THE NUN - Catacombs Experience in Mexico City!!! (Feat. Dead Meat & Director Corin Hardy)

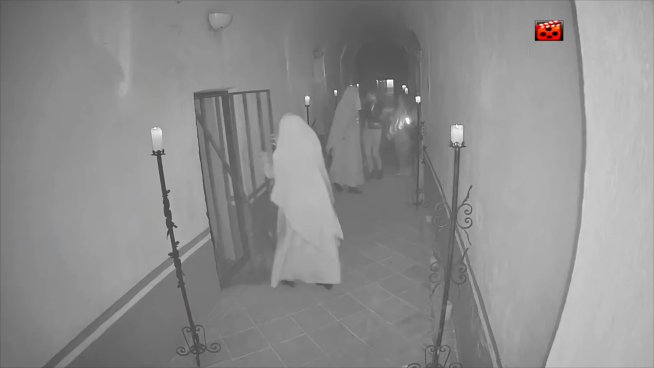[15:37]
Oh God. Oh. We're getting fucked.
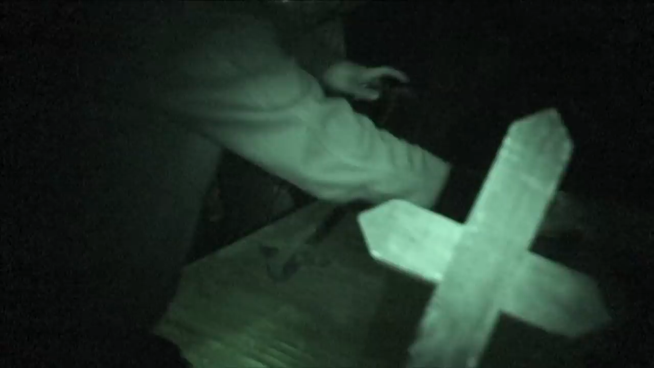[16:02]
That's it. These crosses are wet. They're wet crosses. Can I take one?
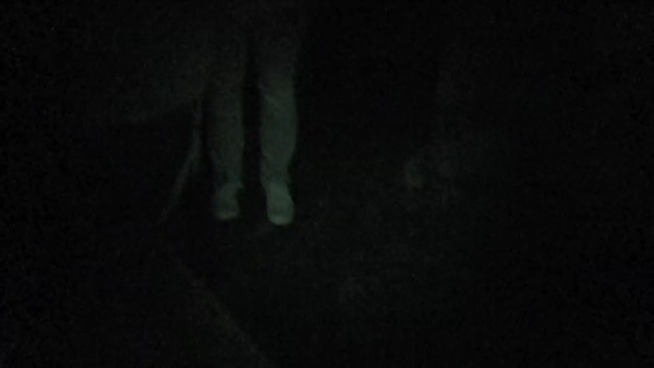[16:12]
Oh, if I put it close to your heart for protection. Yeah.
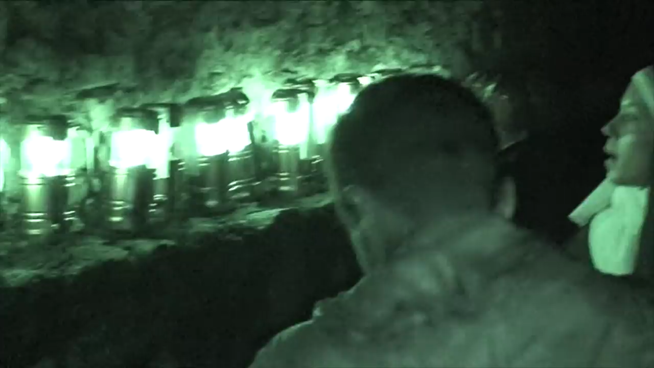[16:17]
Everybody please would need a lamp. Ooh, yes.
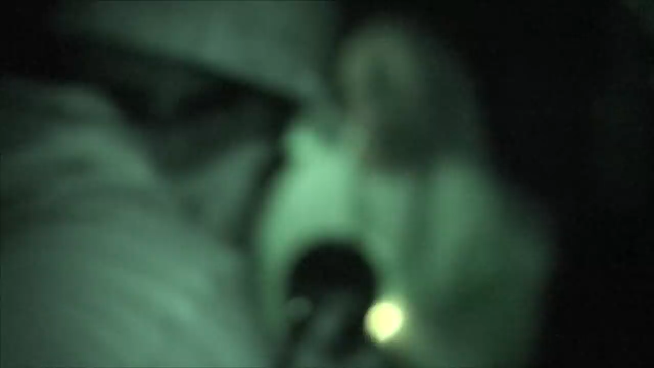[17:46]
Oh, wow, I hear lots of keep going. Okay. Everybody has a cross.
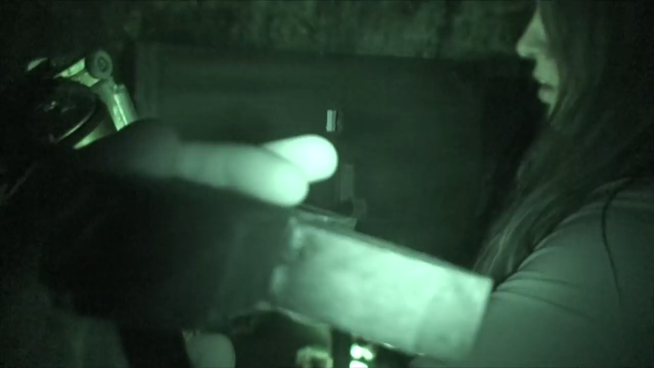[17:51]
Help us to open this door with the cross.